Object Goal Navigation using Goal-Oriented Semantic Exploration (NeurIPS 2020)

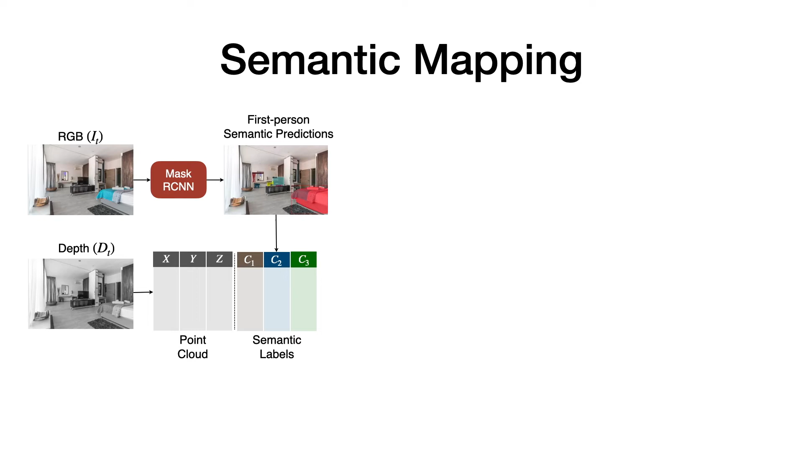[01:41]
We then associate each pixel in the point cloud with the corresponding semantic category predictions from the object segmentation output. The point cloud is then projected into a voxel representation, and each cell in this voxel representation contains C plus 1 labels, which indicates whether the cell is occupied or not, and whether it belongs to one of the C possible categories or not. Summing over the height dimension of this voxel representation over each label gives us different channels of the projected semantic map. Here, small errors in the first-person semantic predictions can lead to large errors in the projected map space.
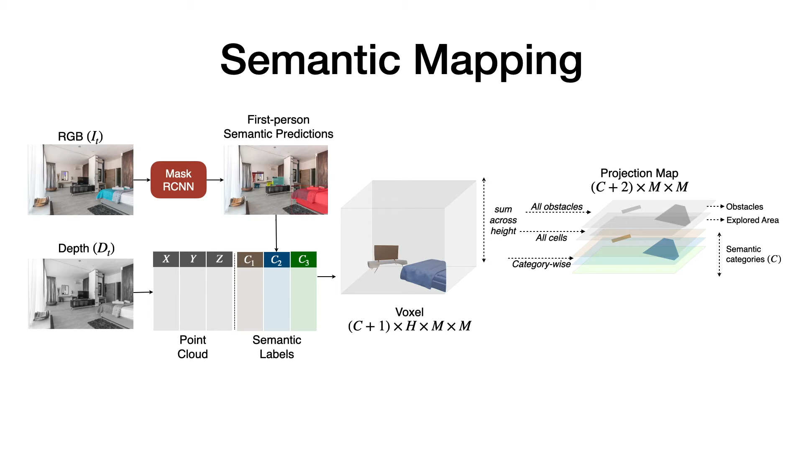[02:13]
To get rid of those errors, the projected semantic map is then passed through a denoising neural network to get the final semantic map prediction. Once we have the semantic map, we pass it to a goal-oriented semantic policy to decide a long-term goal.